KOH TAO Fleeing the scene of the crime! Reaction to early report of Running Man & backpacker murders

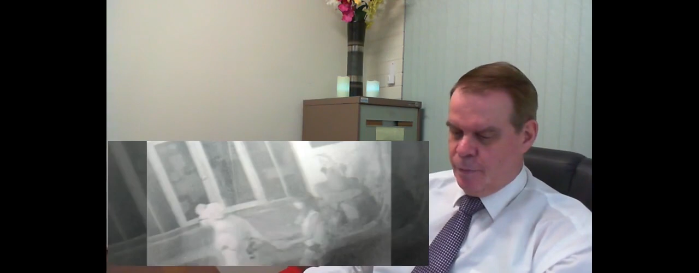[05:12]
That piece was broken moments after this CCTV footage of the pair was filmed. Police want to speak to this man of Asian appearance acting strangely near where David and Hannah had been enjoying a night out.